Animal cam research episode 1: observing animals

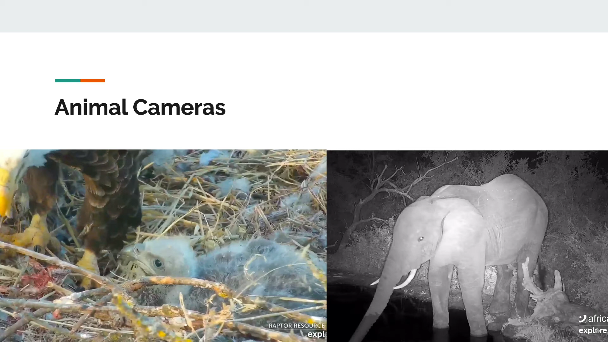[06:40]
I can still look for animals there and there are many animals out at night, but it just might be a little bit darker.
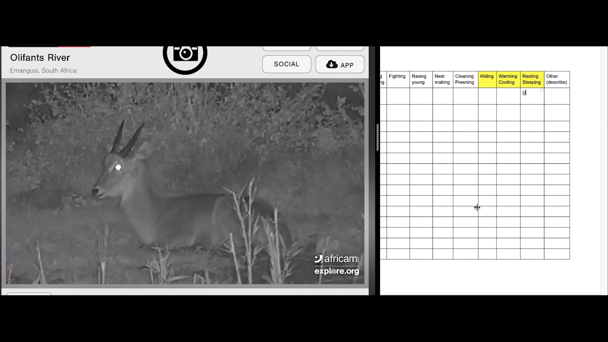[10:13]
As you can see, it's nighttime in Africa, even though it's daytime here. Sometimes it can be interesting to see what different types of animals are doing at different days.